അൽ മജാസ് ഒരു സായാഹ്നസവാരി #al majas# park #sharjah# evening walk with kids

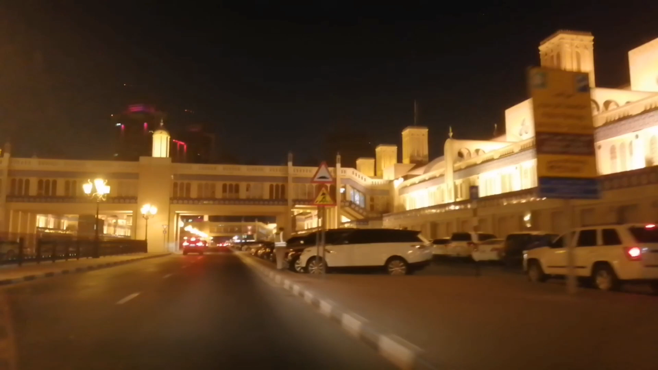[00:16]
ഇത് സ്വർണ്ണപ്പെട്ടി തന്നെയാണ് സംഭവം. ഇതൊരു സ്വർണ്ണ സൂക്ക്, സ്വർണ്ണ മാർക്കറ്റാണ് കേട്ടോ.